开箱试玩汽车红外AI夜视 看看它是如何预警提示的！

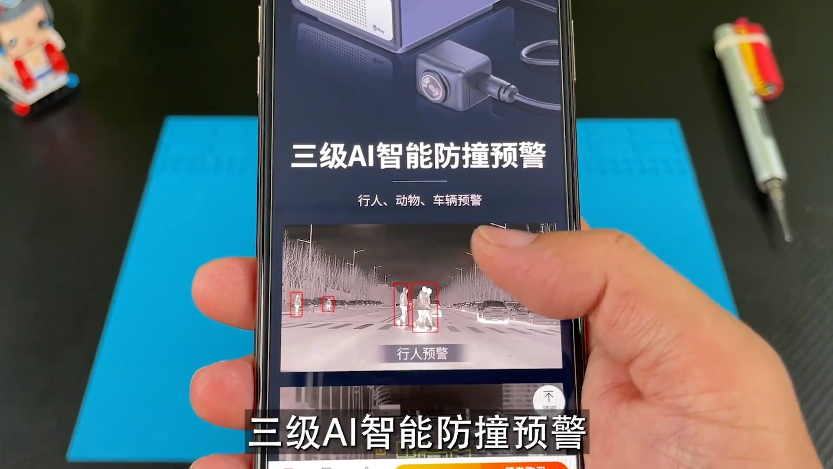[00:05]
三级AI智能防撞预警远超200米夜视搞一台给咱们的小琪安排上
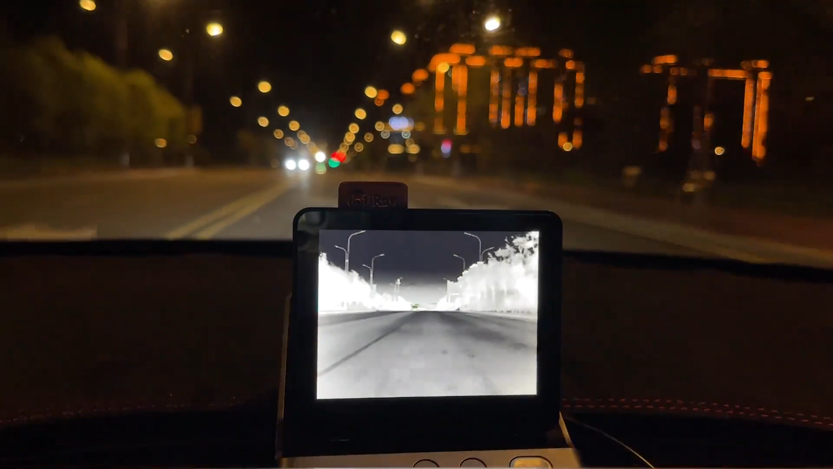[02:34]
提醒了对象的来车
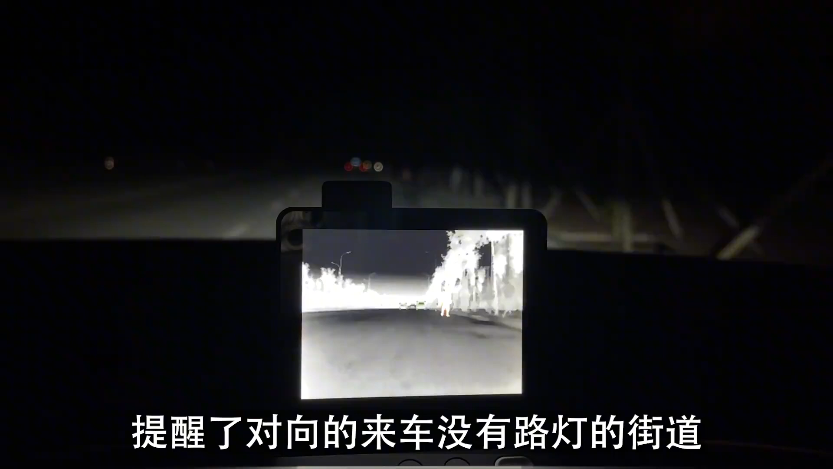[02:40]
没有路灯的街道呢识别到了右侧的行人道路中间的行人
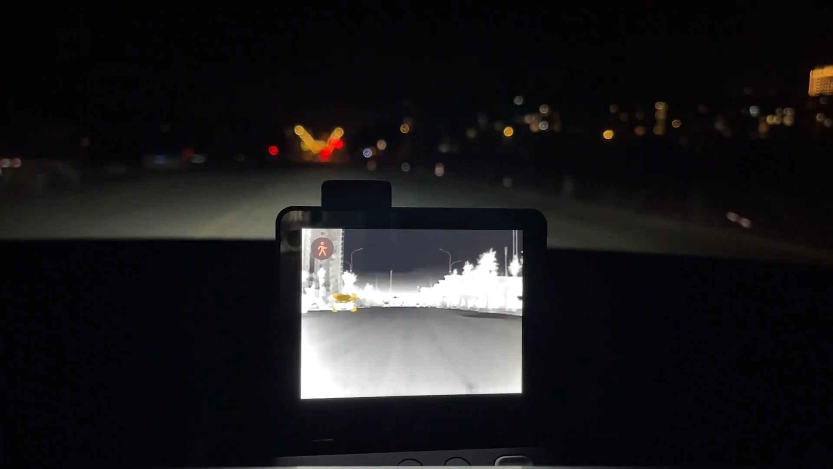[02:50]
横传马路的行人前车起步等红绿灯时呢还会提醒前车起步前车起步就连三崩子也会提醒
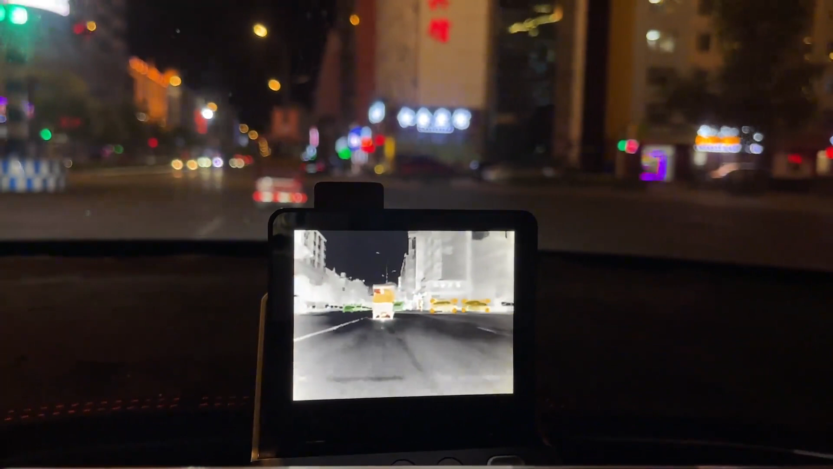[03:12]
等红绿灯的摩托车